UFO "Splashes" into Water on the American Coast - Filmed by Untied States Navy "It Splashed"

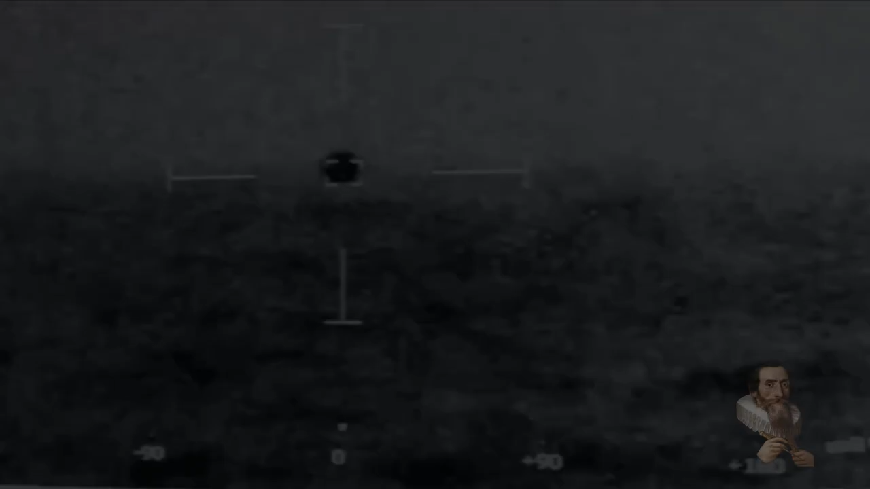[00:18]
Footage released by the United States Navy shows what appears to be an unidentified vehicle making maneuvers beyond current human capabilities and then submerging into the water with Navy personnel exclaiming, it's splashed, wait till you hear this. The United States of America is on the brink of disclosure and in the build-up to this global event happening in June this year,
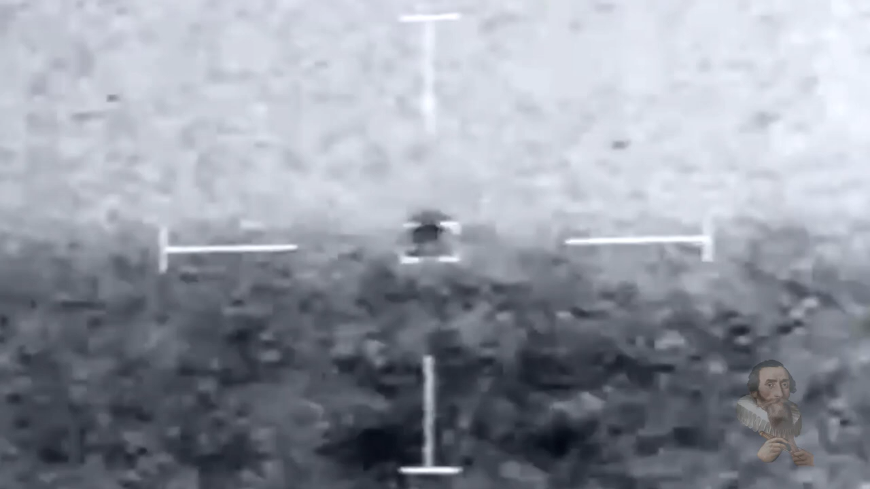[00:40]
soft disclosure footage has been released by the military who claim to not know what the intelligently operated vehicles are. Footage released to the filmmaker Jeremy Kerbel under the Freedom of Information Act
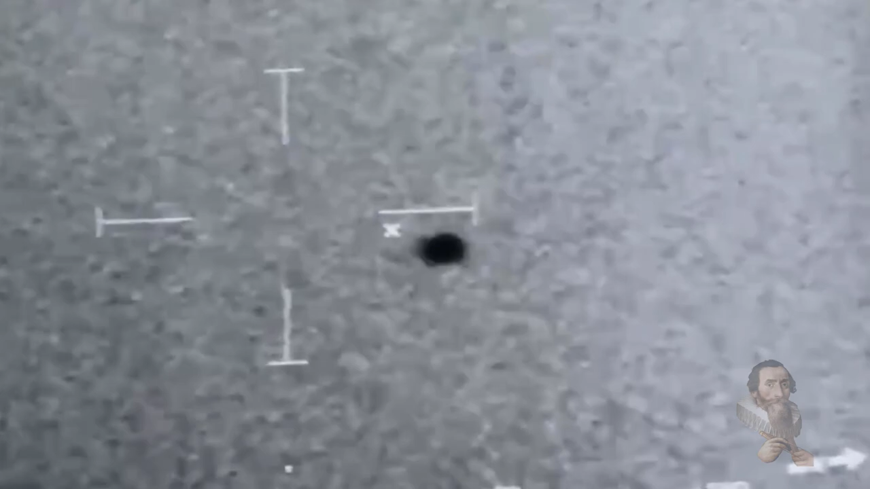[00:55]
shows an unidentified flying object disappearing into the water off the California coast and according to Jeremy Kerbel,
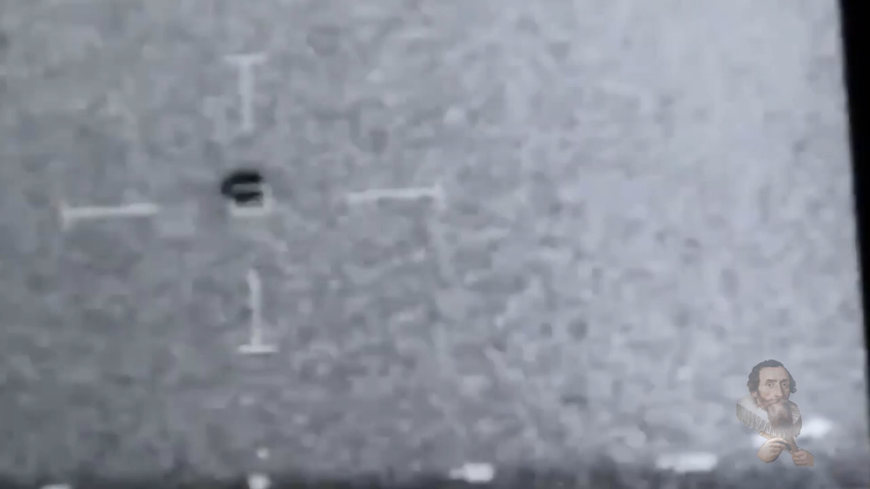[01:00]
the footage was captured by the US Navy off the coast of San Diego in July 2019.
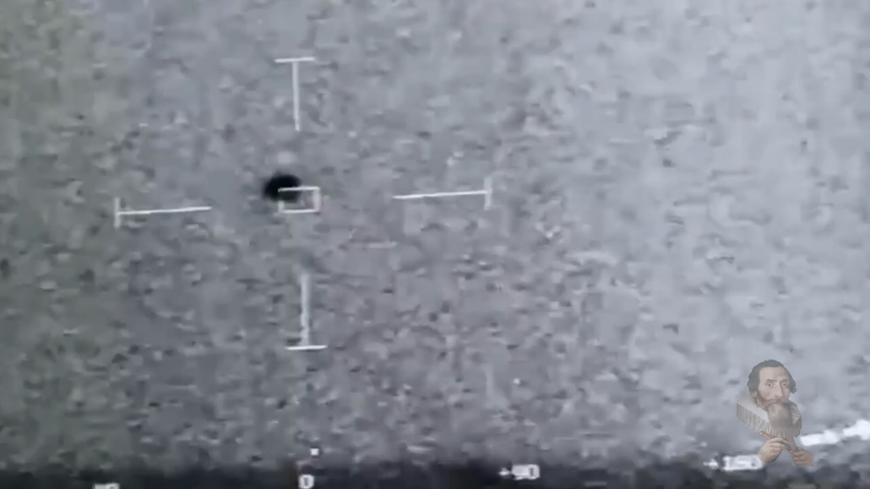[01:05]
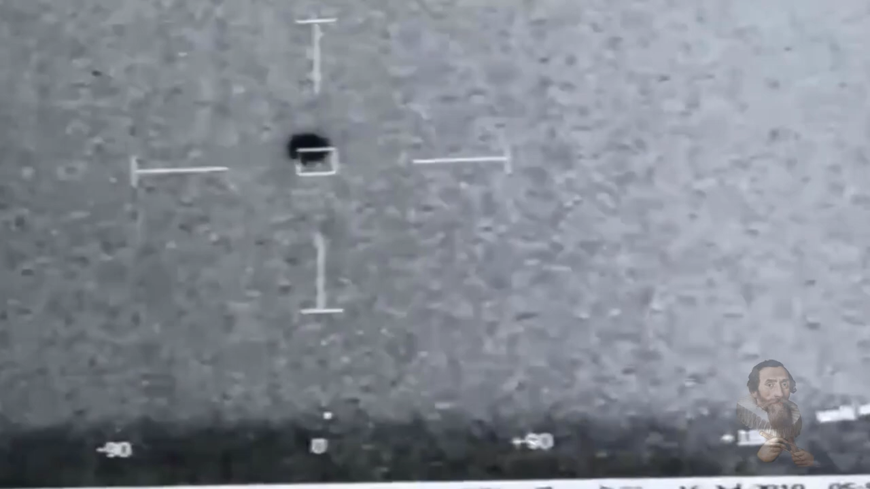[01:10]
The video shows a dark spherical object almost like a bird,
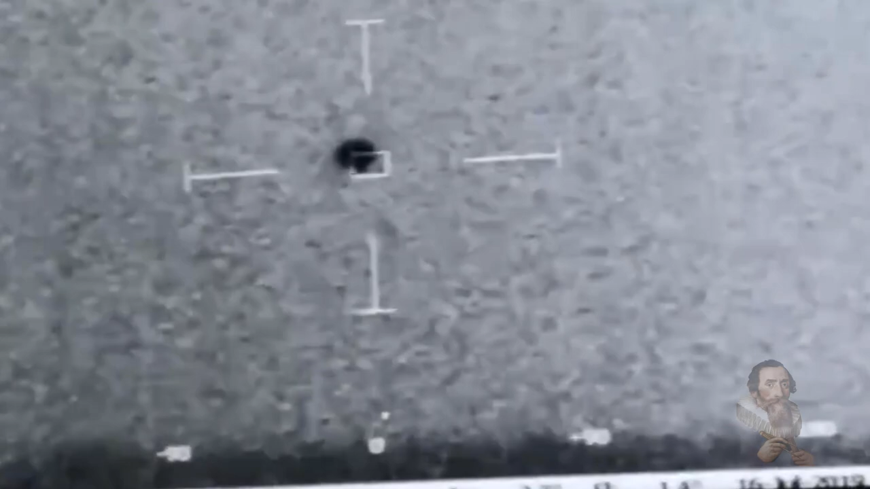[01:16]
seen through an infrared camera with the camera hearth showing it is in the distance and not on the lens,
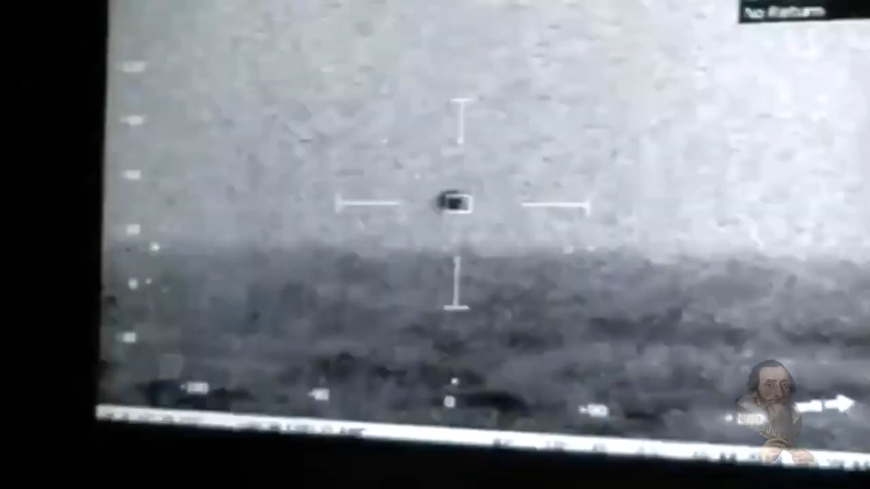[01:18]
and the object appeared to be flying over the ocean before danishing into the water. The military personnel can be heard saying, it's splashed as it disappears into the water. The United States Department of Defense has confirmed that the video is 100% genuine and was recorded by military personnel for the United States government putting this in the public domain's interest. The video has currently been analyzed by the Pentagon's Unidentified Aerial Phenomenon Task Force,
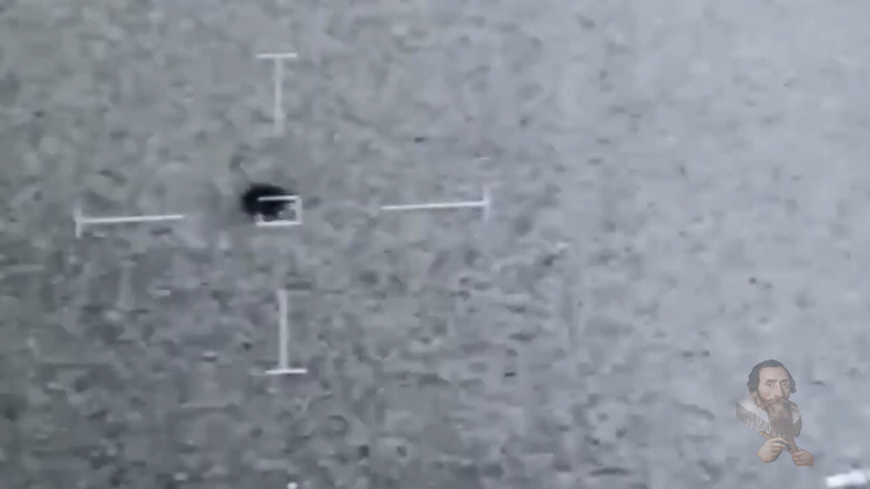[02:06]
Jeremy Kerbel said that the UFO appeared to be transmedium capable.
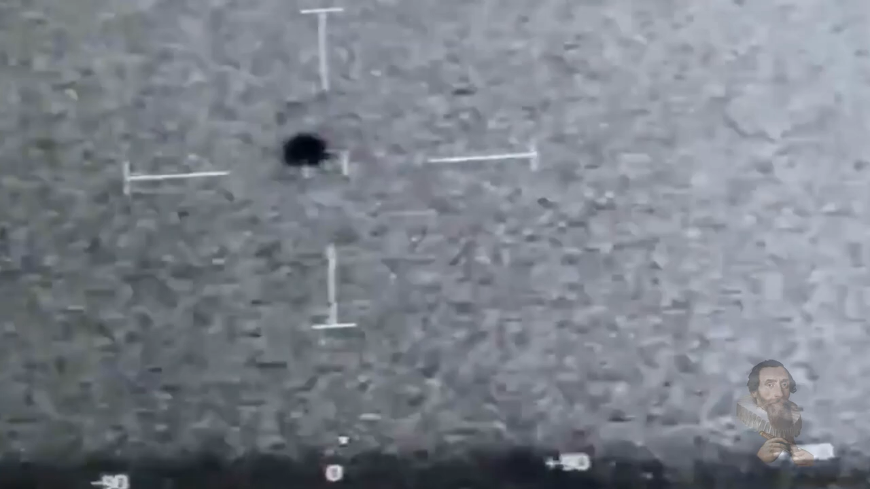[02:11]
In other words, the UFO seems to be capable of traveling through both air and water.
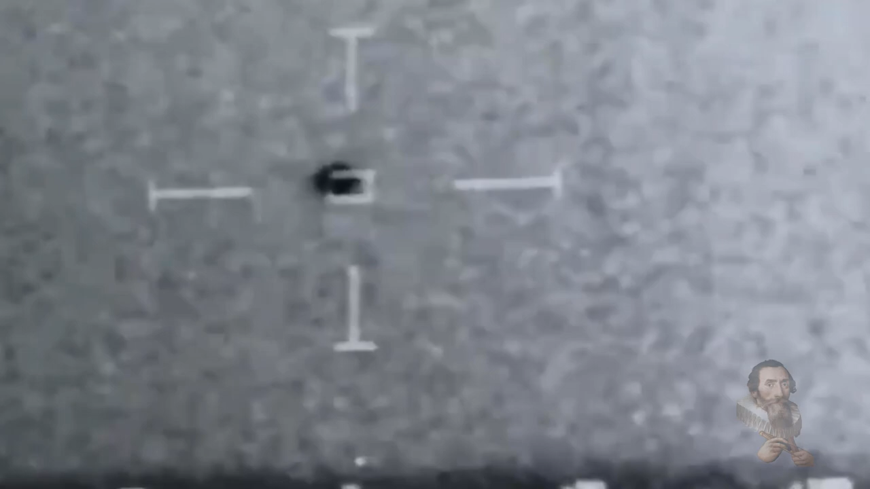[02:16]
It is noted in intelligence reports that the
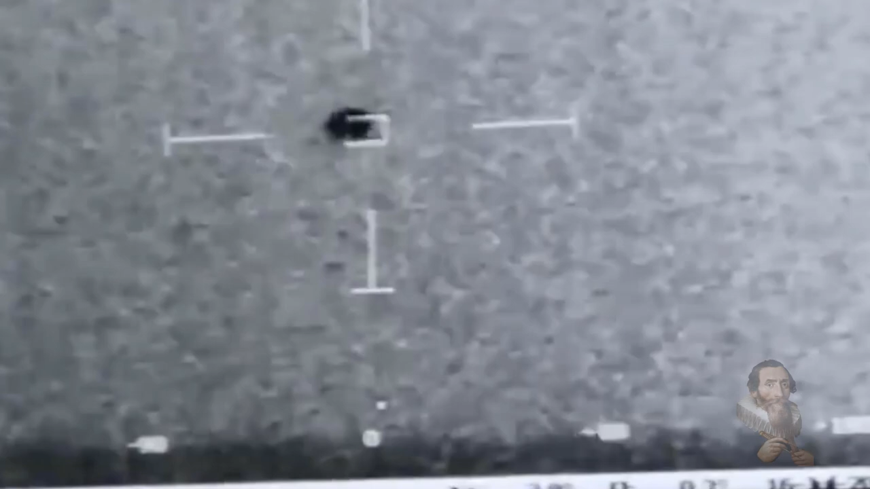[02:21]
spherical craft could not be found upon entry to the water and that a submarine was used in the search and nothing was recovered.